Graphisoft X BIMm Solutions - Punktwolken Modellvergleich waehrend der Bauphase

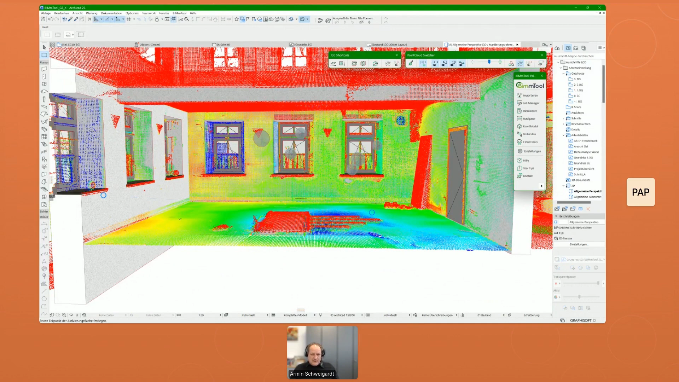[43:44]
und die grünen bereiche man gut erkennen kann und jetzt hier in der band kann man keine punkte sehen da ist es so dass die punktwolke in der wand drin liegen und da gibt es einen ganz einfachen trick man kann in archikat bei den bei den ebenen die
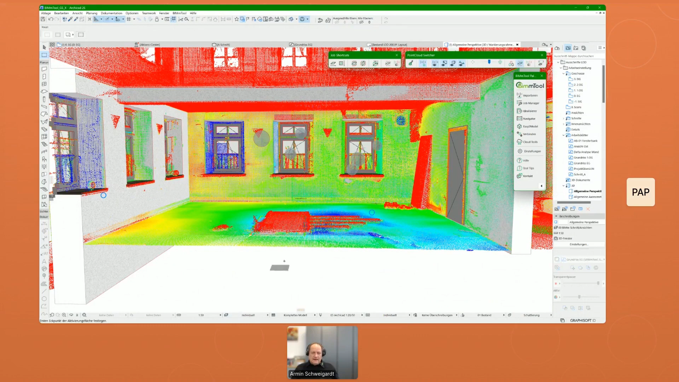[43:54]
ebenen auf nein ebenen ebenen länger wenn ich auf
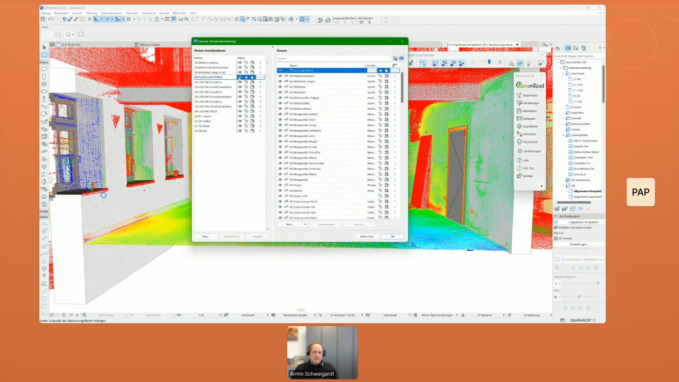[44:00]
drahtmodell klicken kann ich hier diese auf drahtmodell setzen alle elemente und wenn ich das dann auswählen dann kann man hier auch das sehr gut erkennen und erkennt dass die wand hier dass die punkte auch die meisten punkte noch relativ grün sind das heißt sie liegen ganz knapp in der wand und ja kann man das hier im prinzip so überprüfen und hier hinten da lehnt wohl irgendein bauteil dran und was man jetzt natürlich auch machen kann man kann hier jetzt auch in
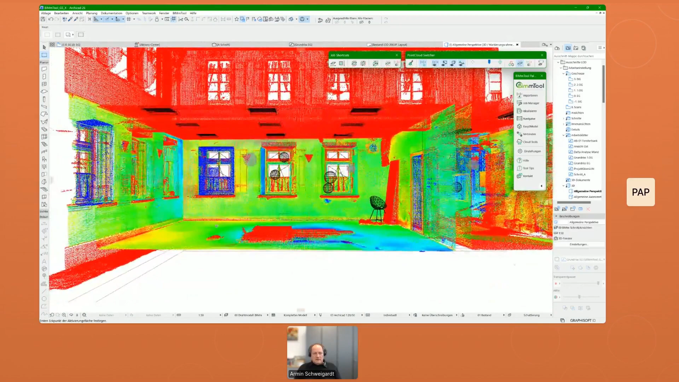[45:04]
zukünftig arbeiten wir natürlich auch automatische issues zu erkennen das ist jetzt hier bei so einem bestandsmodell vielleicht noch etwas schwieriger wobei auch kann es auch schon hilfreich sein dass man zum beispiel sieht okay bei den fenstern wie hier oben wenn da etwas nicht passt dass punkte dort wo viele rote punkte die nahe an einem objekt sind dass dort ein automatisches issue erstellt wird und hier fenster und dann kann man hier das überprüfen und kann gucken okay muss man vielleicht noch mal nachmodellieren oder eben beim punktwolke modell vergleich wenn man das mit einem bestands mit einem planungsmodell vergleicht kann man dann sehen okay da ist
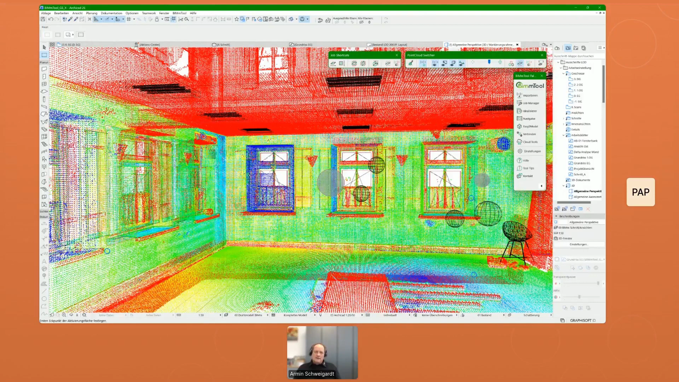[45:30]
vielleicht die wurde die aussparung nicht groß genug oder zu klein gemacht oder wie auch immer also die fenster öffnung